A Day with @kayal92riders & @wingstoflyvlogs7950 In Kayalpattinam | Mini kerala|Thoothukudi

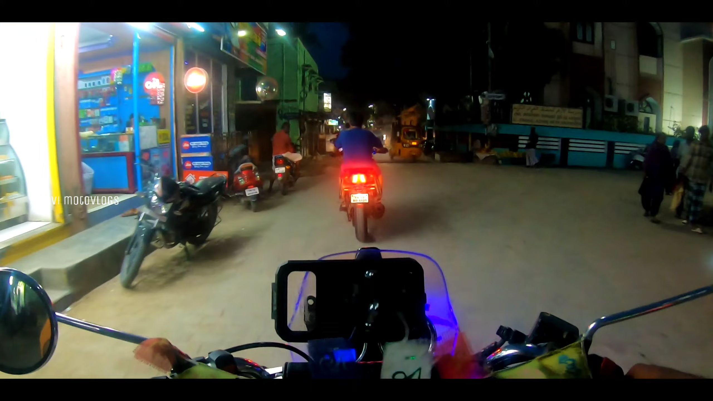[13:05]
ஸோ அப்படியே ப்ரோ முன்னாடி போகிறாரு, நான் அப்படியே பின்னாடி போயிட்டுருக்கேன். ஃபைனலாக வந்து பார்த்தீங்கன்னா நம்ம பீச்சுக்கு வந்தாச்சு.
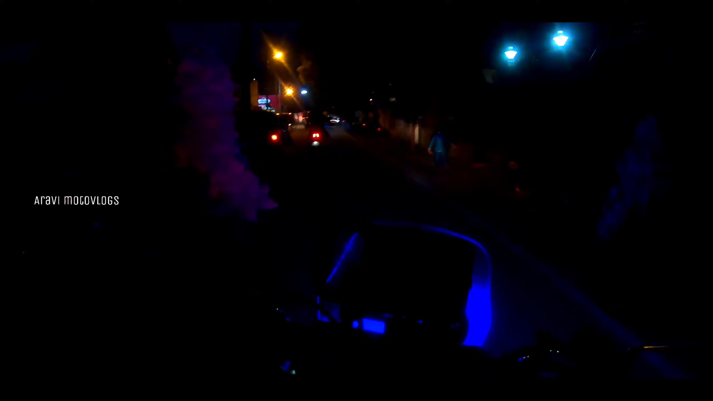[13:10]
அலைக்கடலில் நம்ம திரண்டு மக்கள் பீச்சை நோக்கி போய்கிட்டே தான் இருக்காங்க.
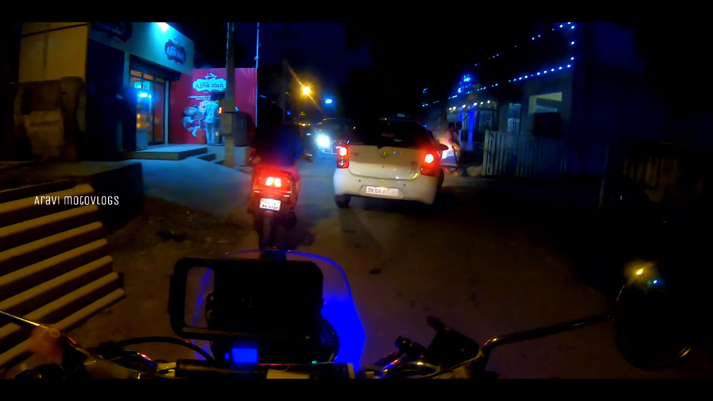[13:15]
ஸோ வாங்க பீச்சுக்கு காட்டுறேன், வாங்க வாங்க வாங்க வாங்க வாங்க.
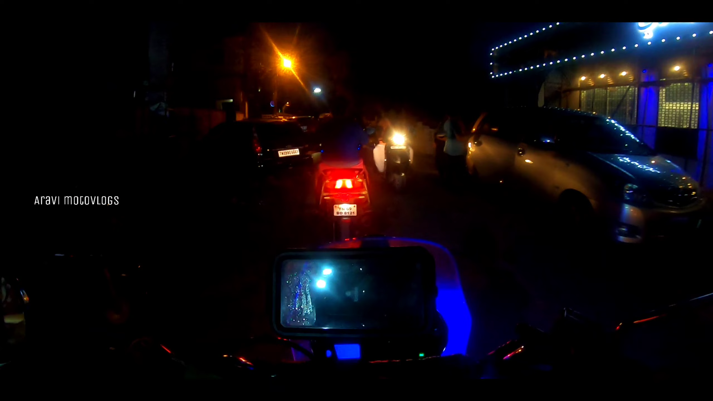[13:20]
ஃபுல்லாக பார்த்தீங்கன்னா கடை தெருவில் கடைகள் வந்து குமிந்து கிடைக்கிறதுங்க. வண்டி எவ்வளோ வண்டி நிற்குது ஆத்தாடி, அவ்வளோ கூட்டம் இருக்குமா என்ன, வேறு லெவலுங்க.